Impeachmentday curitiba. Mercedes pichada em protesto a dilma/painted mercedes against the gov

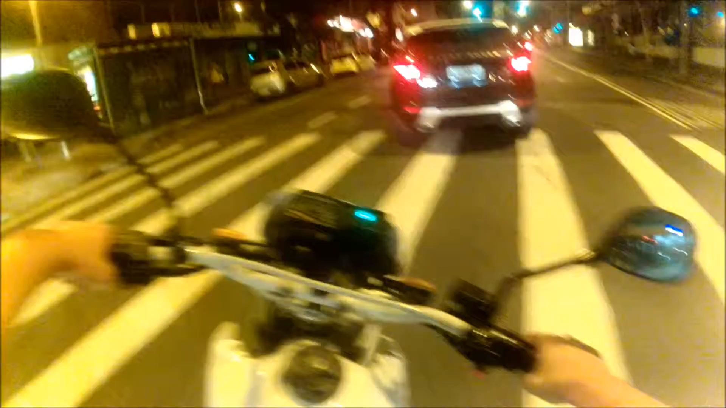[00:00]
Meu caralho, o cara odeia tanto a Dilma, que o cara pichou uma Mercedes, escrito fora a Dilma, eu não acredito. É uma comemoração da Copa do Mundo aqui,
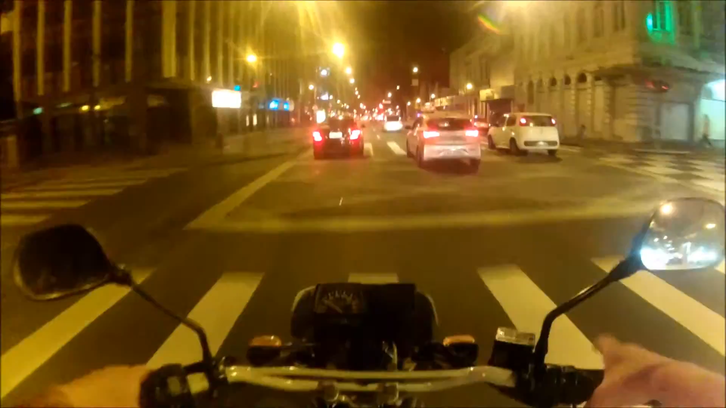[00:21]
deixa eu tentar alcançar essa Mercedes, pra vocês verem, meu caneco, o cara pichou fora a Dilma no próprio carro. Onde é só, nos dois lados, ah não, o cara pichou nos dois lados, desde a frente, velho,
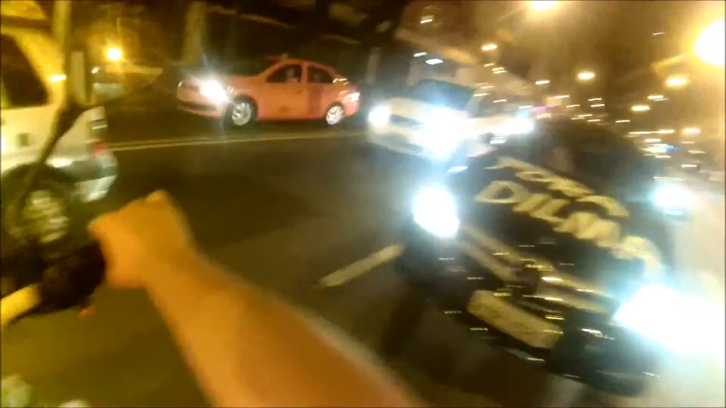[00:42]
é muita coragem, tudo bem que aqui o Lighting tá removível, mas,
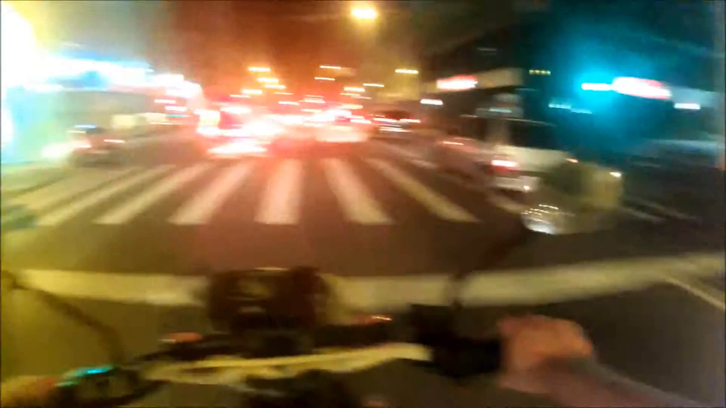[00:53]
meu caralho, e a comemoração aqui em Curitiba não acaba!